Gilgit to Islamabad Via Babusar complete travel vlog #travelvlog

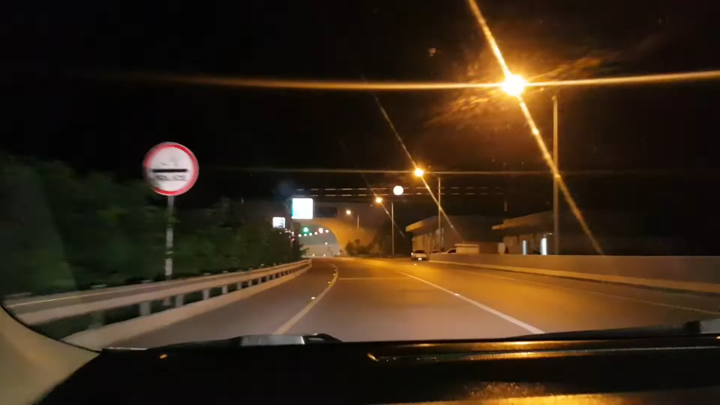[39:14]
بیلا کھوٹ سے کھانا کھانے کے بعد آدھا گھنٹے کے بعد ہم ہزارہ موٹر وے پہنچ چکے ہیں
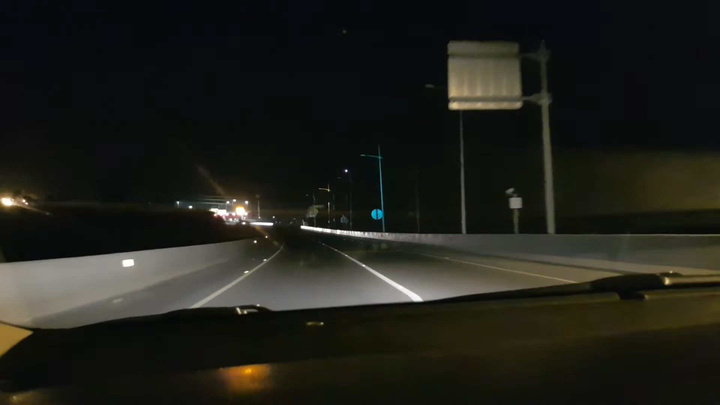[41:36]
کی وجہ سے سفر کافی کم ہوا ہے اور ایک وجہ اس موٹر وے کی وجہ سے بھی سفر کم ہوا ہے پہلے تھاکوٹ تک سات آٹھ گھنٹے لگتے تھے ابھی تین چار گھنٹے میں ہم اسلام آباد سے تھاکوٹ پہنچتے ہیں یہ دیکھیں اس وقت ہم پہنچے ہیں
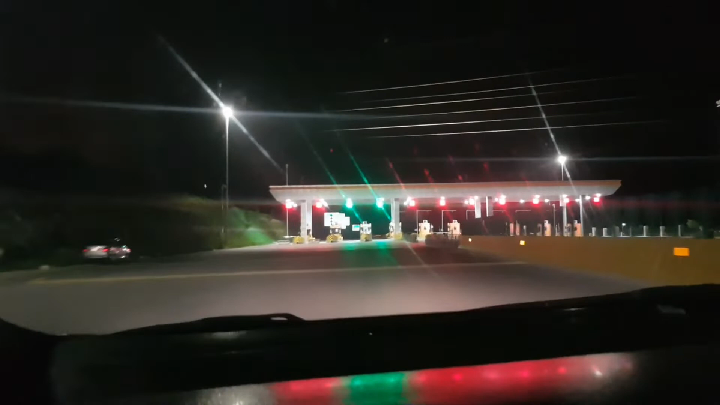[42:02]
منسرہ منسرہ کا ٹول پلازہ ہے یہ